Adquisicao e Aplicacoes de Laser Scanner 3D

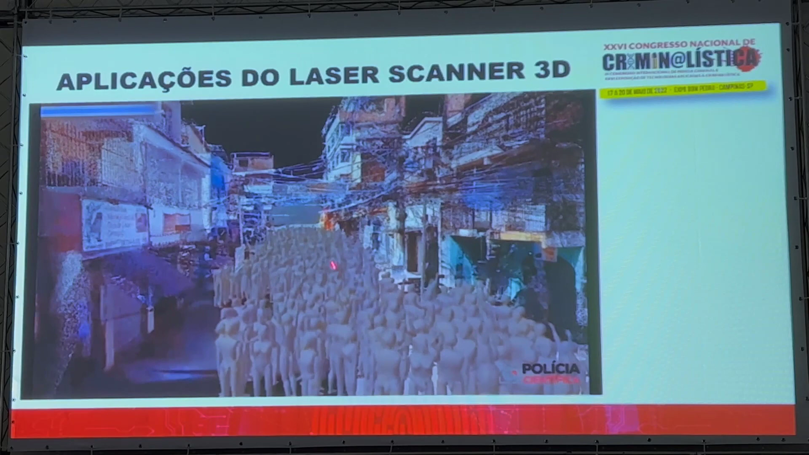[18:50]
Aqui foi colocado a quantidade de pessoas, isso aqui é um caso do Baile Funk, que teve, acabou o policiamento fechando as duas entradas e todos correram para duas vielas.
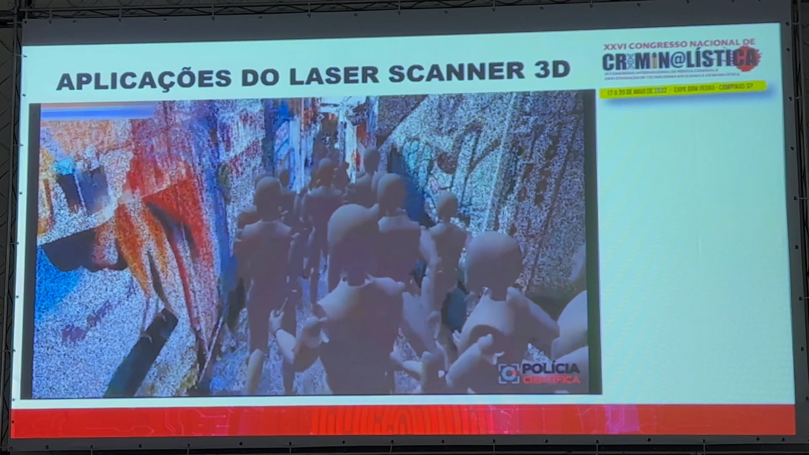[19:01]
Numa das vielas tinha escada, que é essa daqui, então em vermelho está marcado o que se simula, uma hipótese de ter ocorrido.
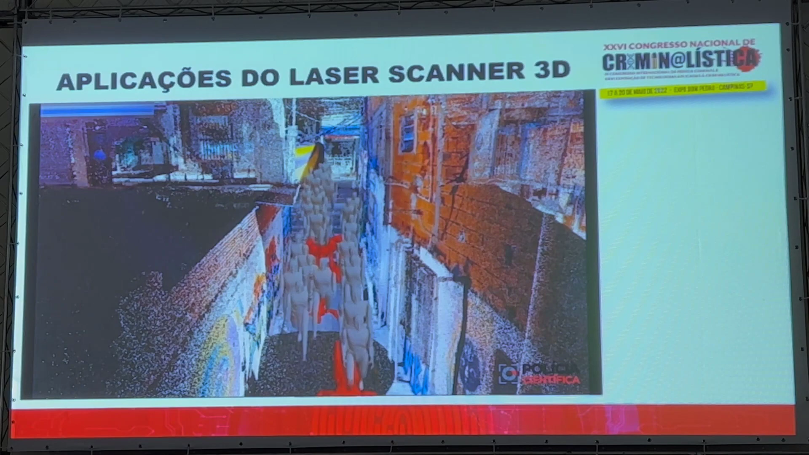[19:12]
A gente consegue demonstrar quantas pessoas por metro quadrado, quanto isso representa.
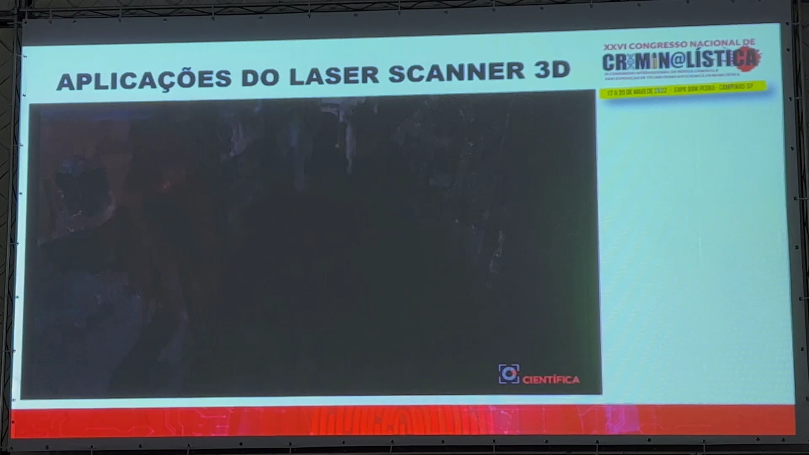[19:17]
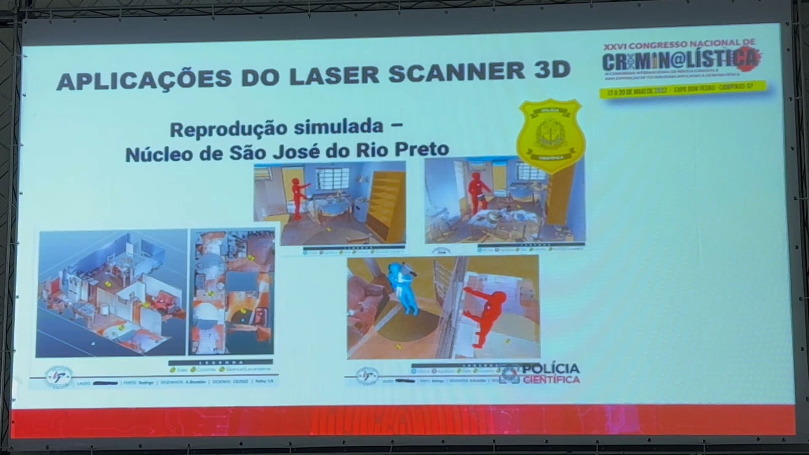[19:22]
Aqui é um caso de reprodução simulada no núcleo de São José do Rio Preto. Crime contra pessoa, você consegue usar nuvem de pontos com desenho.
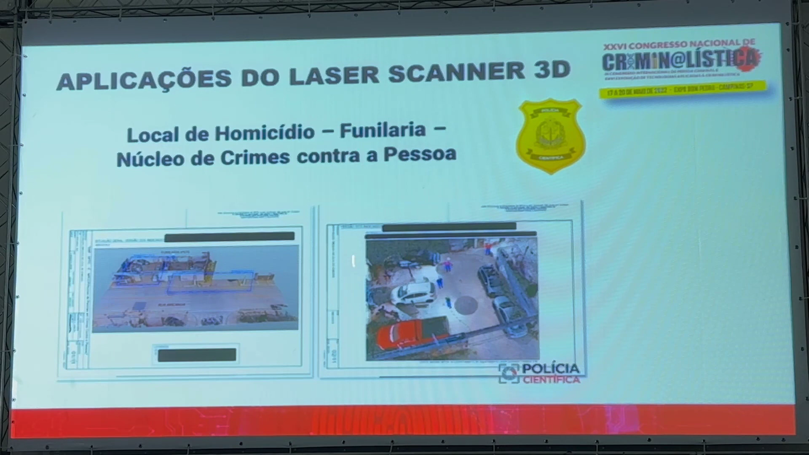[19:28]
Esse aqui consegue fazer Smart Rooms,
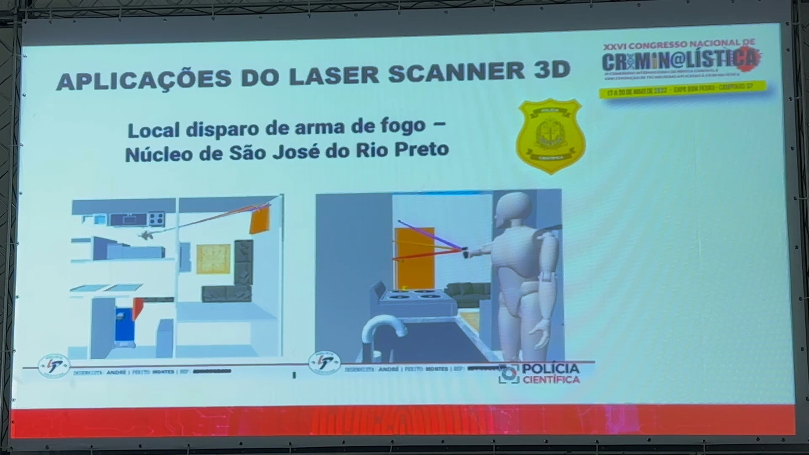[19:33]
você tem toda uma construção do ambiente digitalmente.
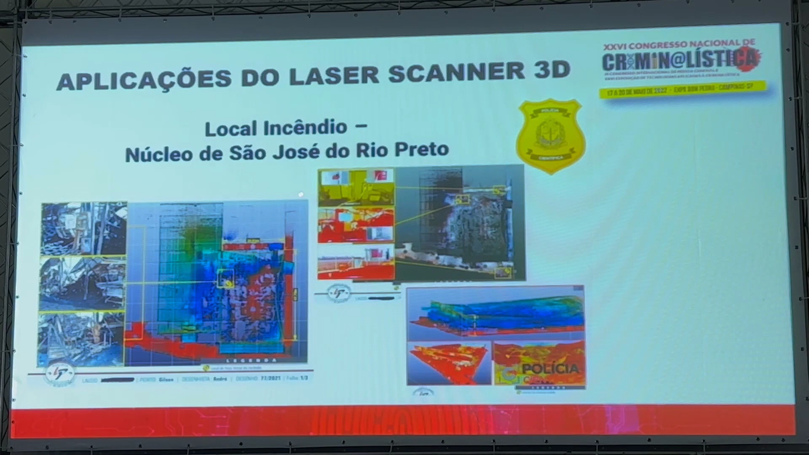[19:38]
Local de incêndio, você escaneia e você consegue elevações, dar detalhamento.
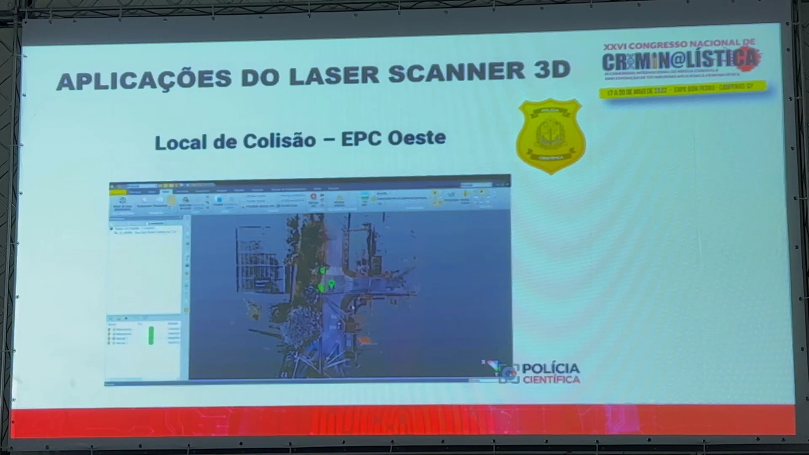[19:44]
Análise de manchas de sangue. Esse aqui é um local de colisão, você consegue fazer marcações,
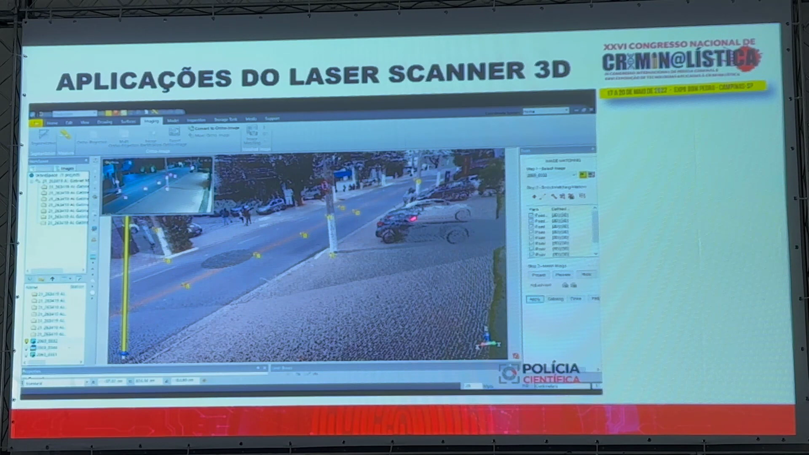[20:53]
pontos fixos que têm que ser coincidentes nas fotos, a gente consegue fazer a colocação da imagem no local e a partir daí obter medições.
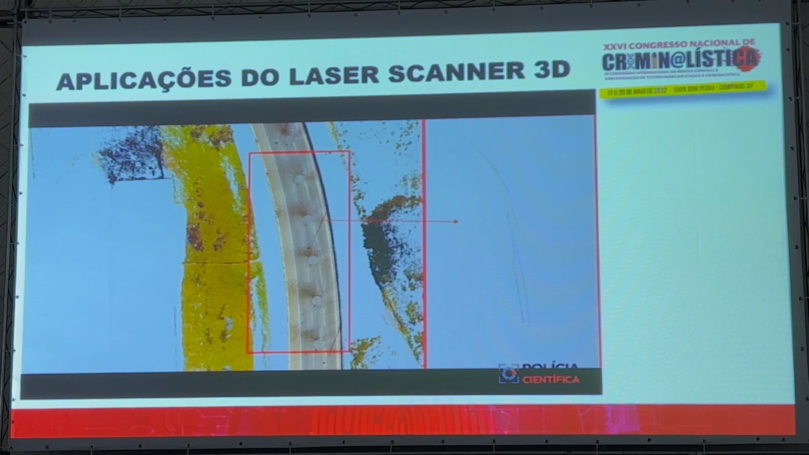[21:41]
A gente não precisa mais, porque a gente faz tudo no software. Esse aqui é um caso onde foi feita a reconstrução de todas as marcas nesse caso de acidente e
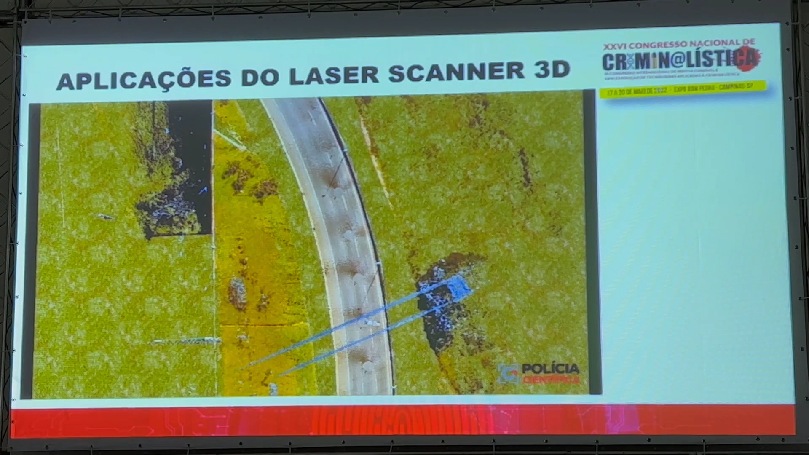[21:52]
conseguiu-se obter a velocidade dois anos depois.
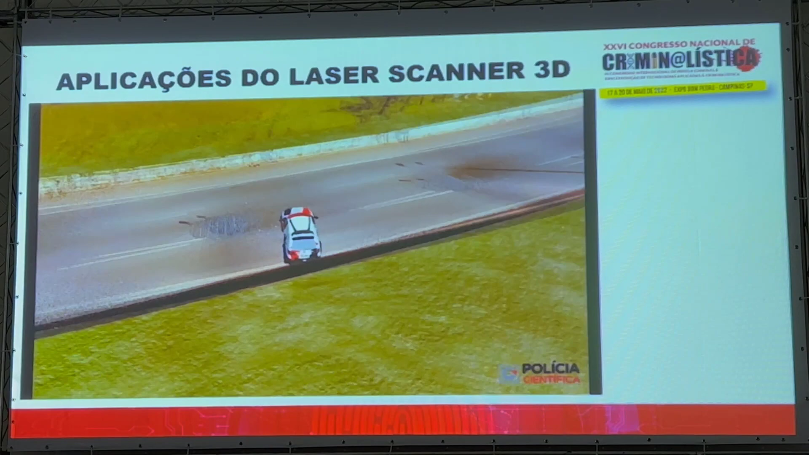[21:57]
Tem um pôster ali exposto com toda a explicação do caso e conseguiu-se chegar na velocidade obtida.